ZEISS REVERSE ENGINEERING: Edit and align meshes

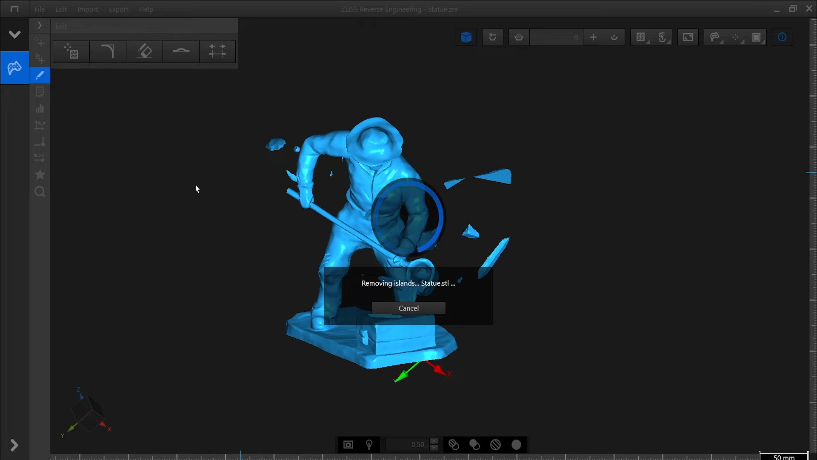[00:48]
Next, let's give this part a more appropriate alignment. Under the Alignment category, we find Best Fit via Three Planes. Now we can easily view our statue in an